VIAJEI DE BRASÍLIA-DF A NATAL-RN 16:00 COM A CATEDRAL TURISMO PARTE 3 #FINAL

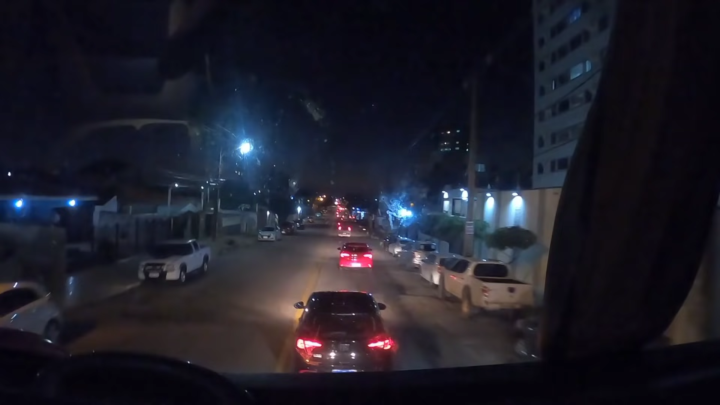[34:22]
Cidade de Natal, que é a capital do Rio Grande do Norte. Estamos chegando próximo à rodoviária e já arrumei aqui as coisas.